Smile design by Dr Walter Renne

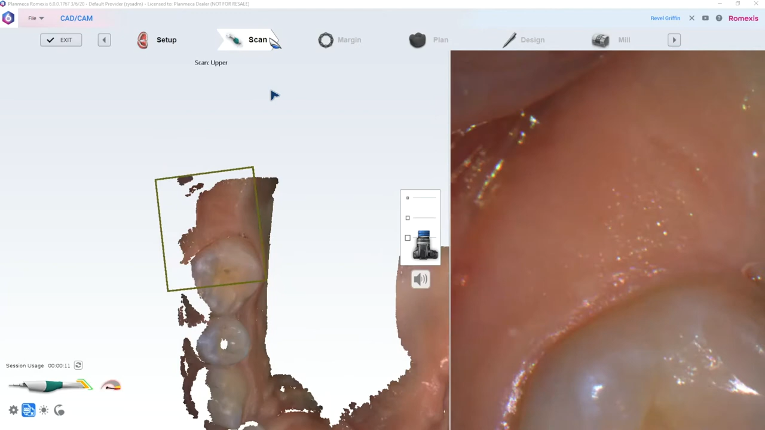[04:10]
The tip is really small compared to some other scanners on the market, and it tracks soft tissue remarkably well. I don't often get lost at all with this scanner.
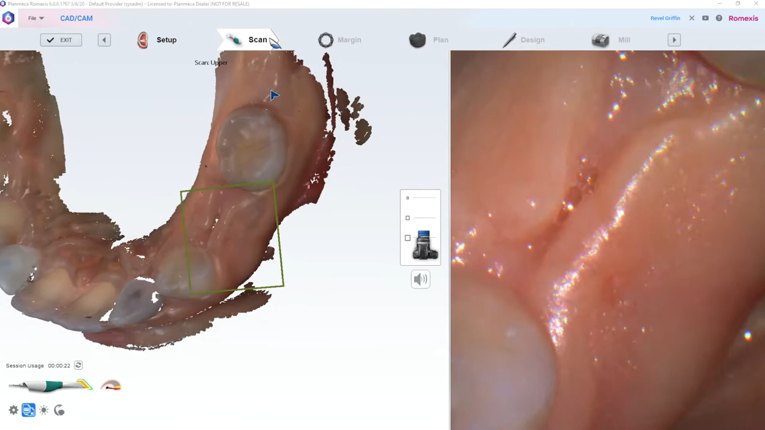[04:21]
It's usually one continuous scan without any drops in scanning and things like that.
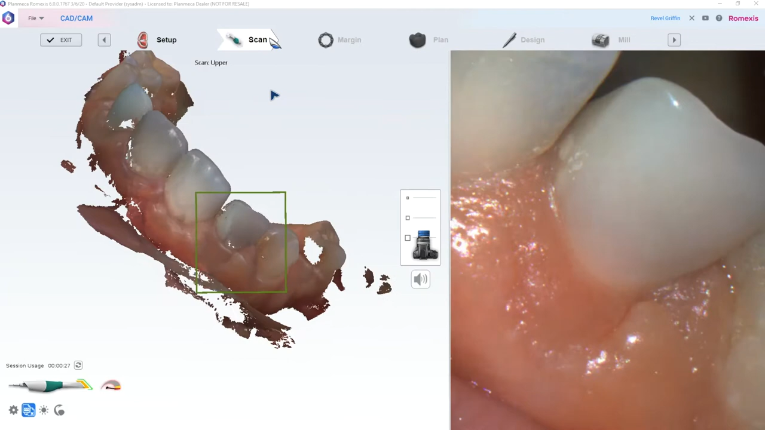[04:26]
It's really fun to scan with.
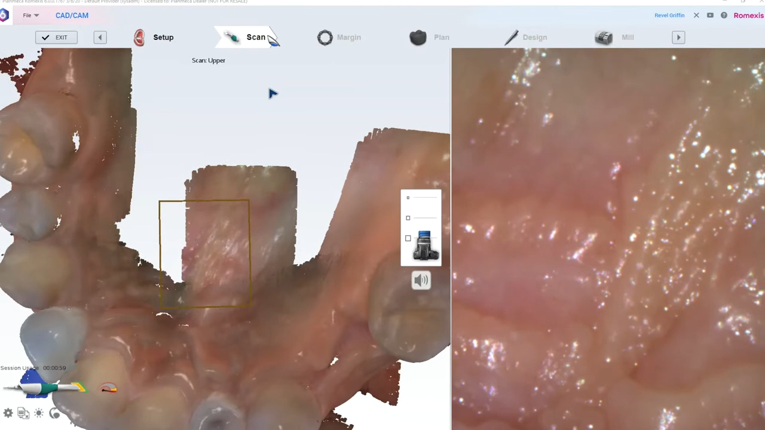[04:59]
It scans really well on soft tissue.
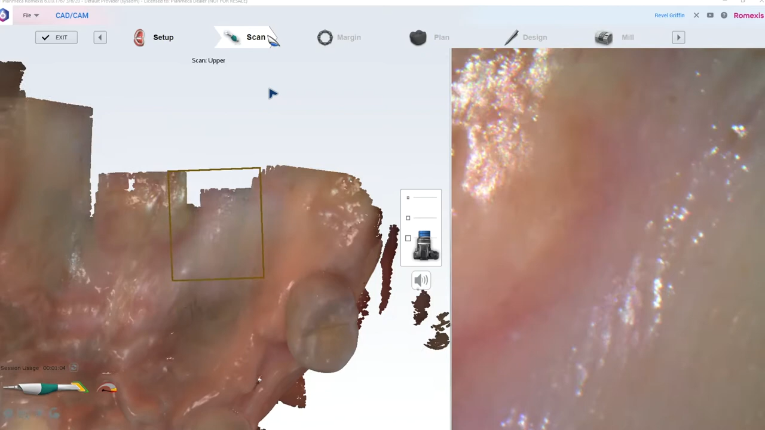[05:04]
It's amazing what this scanner could do. It's one of the most fun parts of my day is when I get to pick up the scanner and just start scanning.
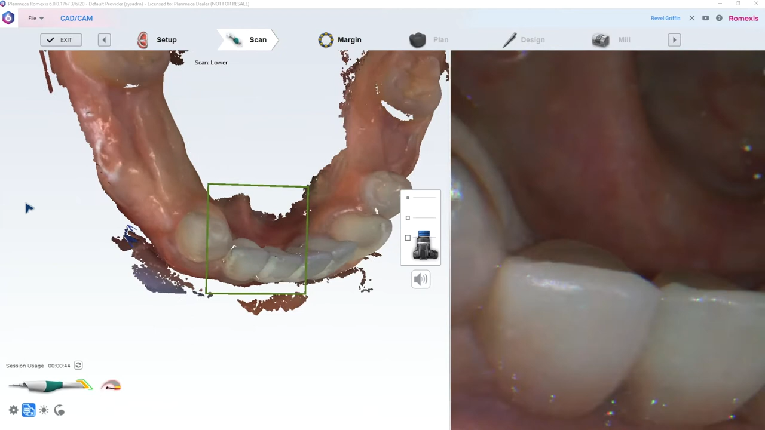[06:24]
avoid cross-contamination of water lines and things like that. So very, very cool.
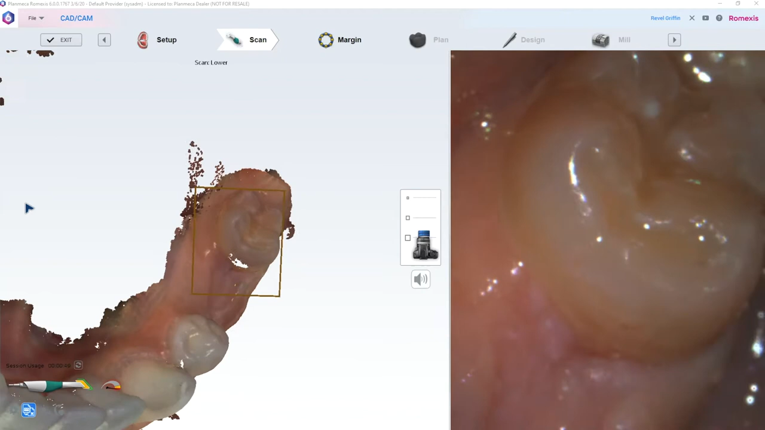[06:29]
So now here we are, and it's been under a minute, and we've scanned the complete arch on the lower,
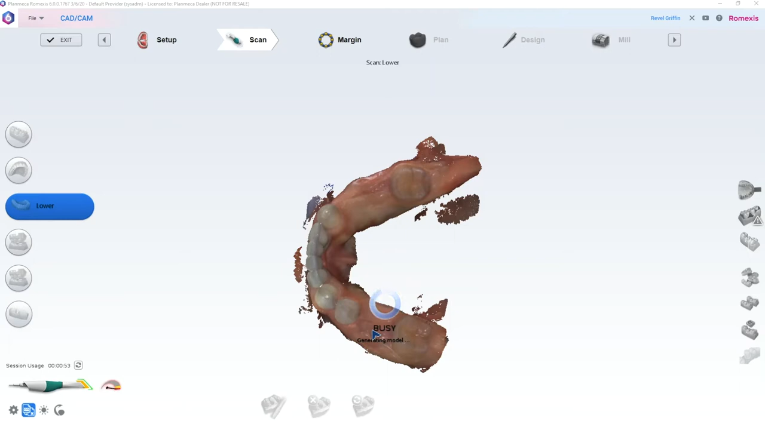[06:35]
and watched the artificial intelligence algorithm delete all the extraneous soft tissue from the model instantly.
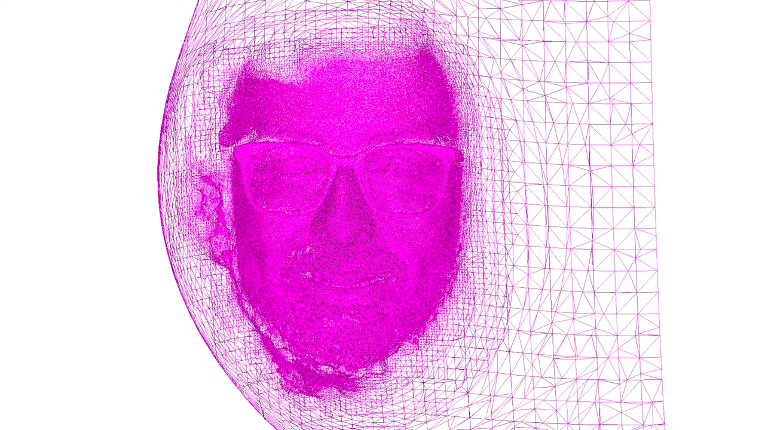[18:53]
You could throw in any mesh, OBJ, STL, ply.